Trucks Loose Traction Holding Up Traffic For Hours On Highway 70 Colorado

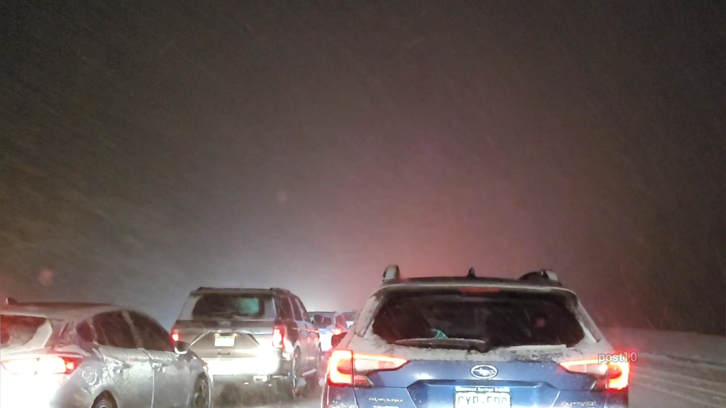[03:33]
All right, everyone. Right now we're on a mountain road in Colorado, and there's some sort of crash up here. A bunch of wreckers went by maybe 15 minutes ago or so.
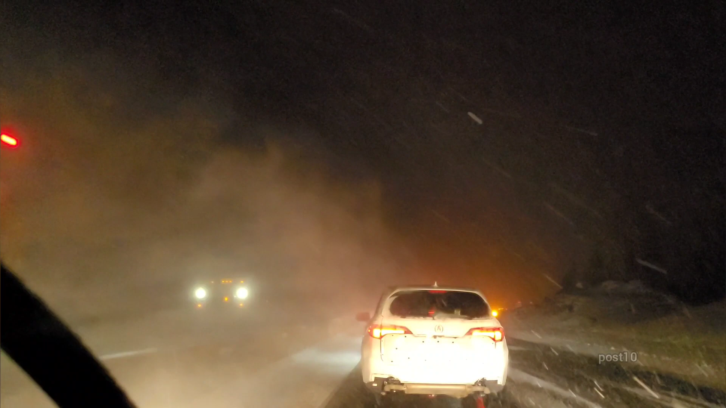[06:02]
There's highway patrol. Yep, it looks like they're condensing us into one lane. So maybe we'll get to see what caused this. On Google Maps, it's red for quite a few miles.
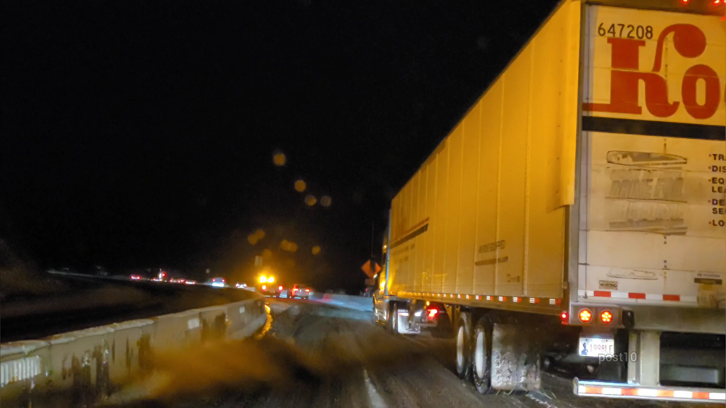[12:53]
Here comes highway control, patrol backing up to them.
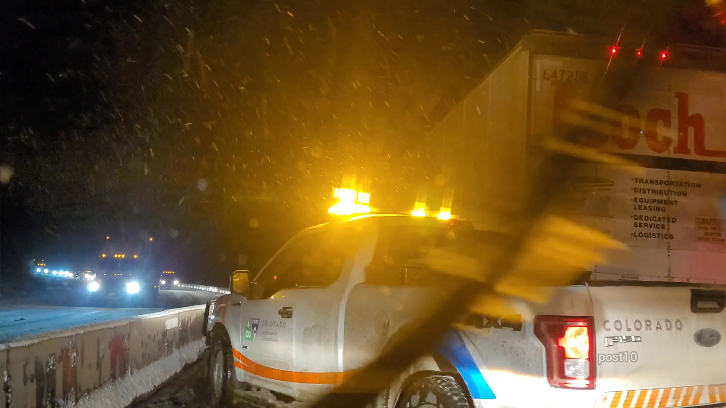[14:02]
should I go through? Oh, look at this. He's giving this guy a push.